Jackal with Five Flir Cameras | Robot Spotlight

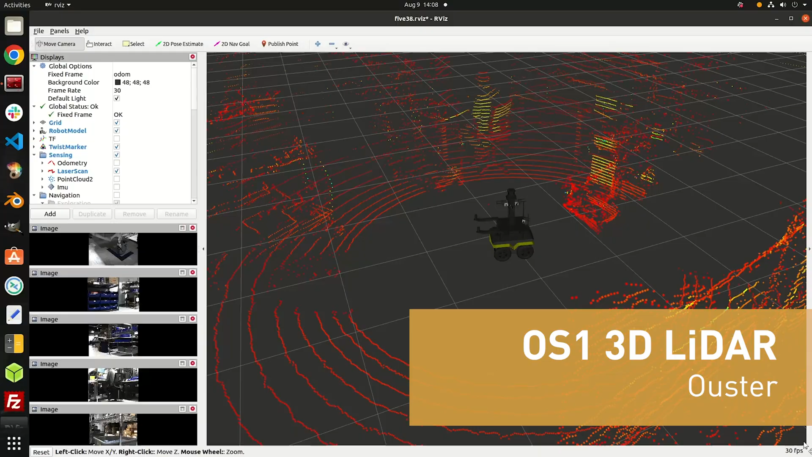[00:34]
It's also got an Ooster OS1 3D LiDAR which has a good field of vision all around it creating a point cloud.